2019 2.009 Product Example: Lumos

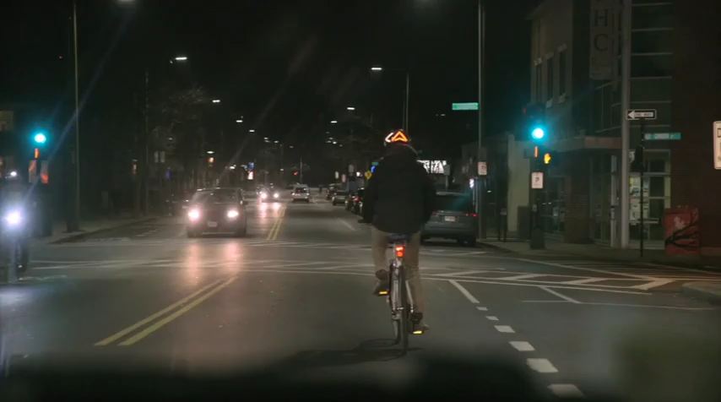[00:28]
Lumos displays left and right turn signals controlled by a wireless remote on your handlebar so that drivers can see your intentions and give you space.